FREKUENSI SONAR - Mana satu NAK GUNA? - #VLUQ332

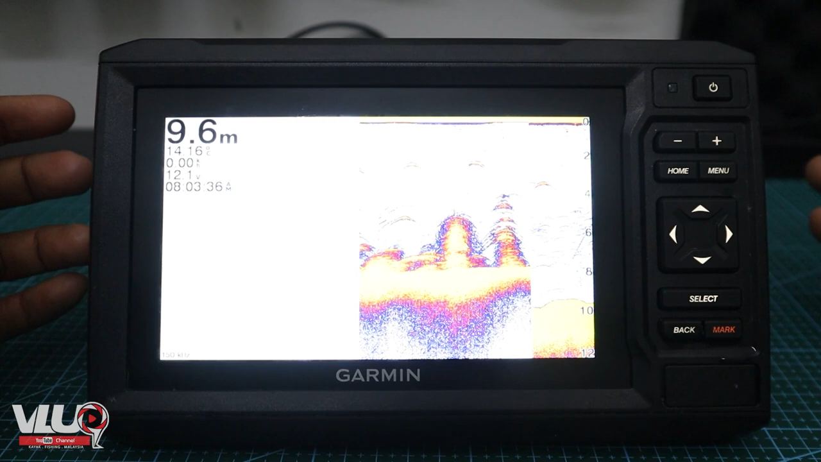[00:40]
On screen: depth 9.6 m
contohnya kita ambil tradisional kan Ok, korang boleh tekan menu Dan pergi ke
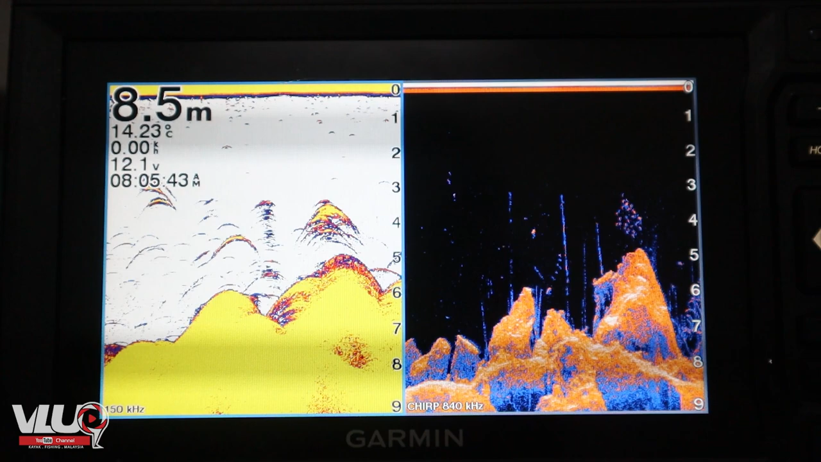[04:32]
On screen: depth 8.5 m, water 14.23°C
ni dia punya frekuensi dia sangat tinggi Kalau untuk Ecomap ni 840 kHz Jadi memang tinggi Cone angle dia sangat kecil Jadi dia akan dapatkan bacaan yang lebih intense Dan lebih detail Dan korang boleh tengok Perbezaan dengan jelas Bacaan antara kedua-dua sonat ini Ok jadi harap video ni dapat Membantu